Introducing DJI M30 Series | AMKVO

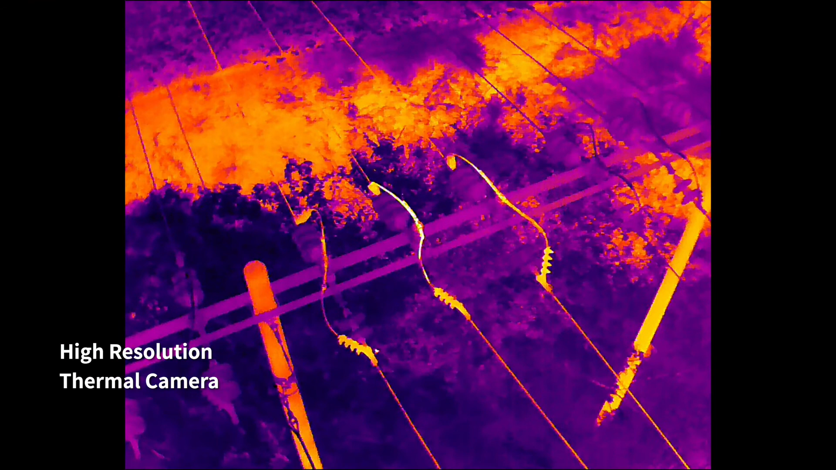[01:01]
high-resolution thermal camera efficiently reveals heat sources when night falls the M30 is ready its
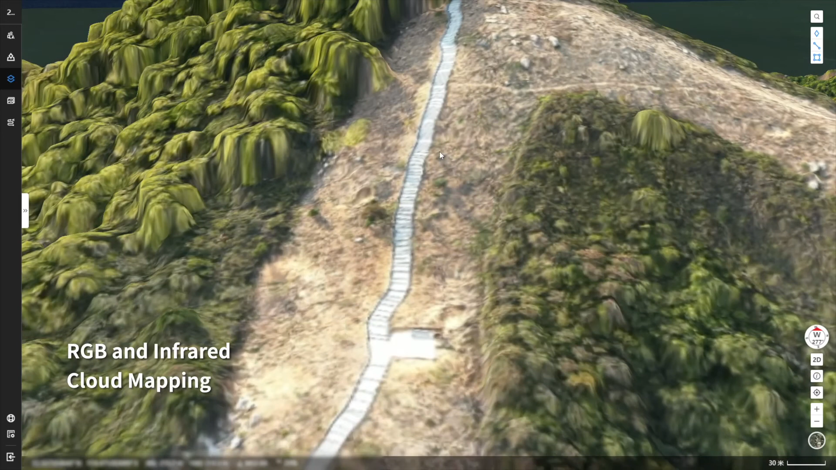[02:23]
or infrared cloud mapping gives you high resolution orthomosaics so